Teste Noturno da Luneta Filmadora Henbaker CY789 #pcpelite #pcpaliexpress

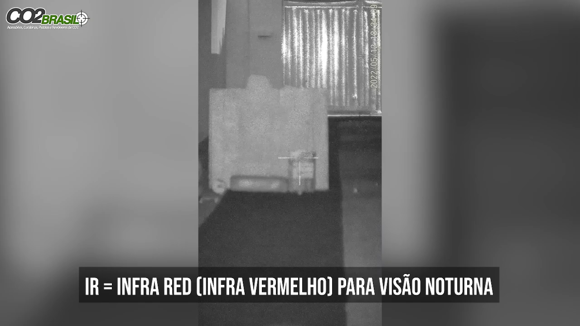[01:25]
a distância do disparo, e usamos também ele a 40 metros, que foi a distância do terreno que nós estávamos usando aqui no campo aberto.
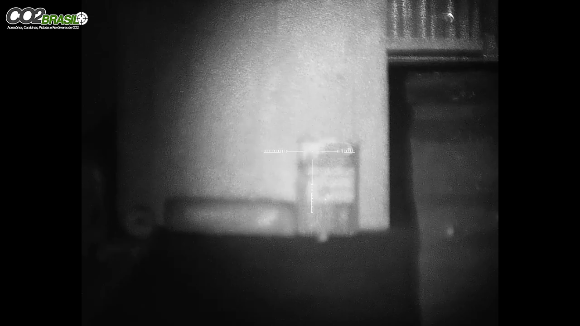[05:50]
Pense no foco. Seu Clécio, se eu ver aqui, meu. Vamos ver se não acerta o limão ali.
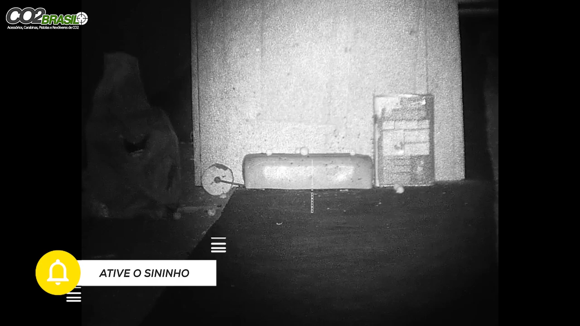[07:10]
Pronto. Se eu quiser ver a bala caindo. Dá pra ver o chumbo saindo. Tem um limãozinho bem pequenininho mesmo. Vou ver se eu acerto ele, mas ele tá difícil. Bagaçou o limão lá na tábua.
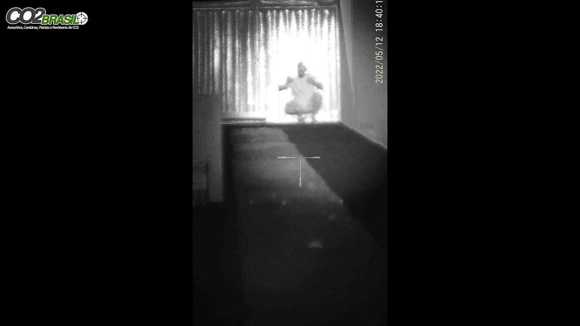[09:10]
Oh. Eu tô regulando aqui. É, o zoom, ó, rapaz, o bicho chega ofuscado de foto o IR.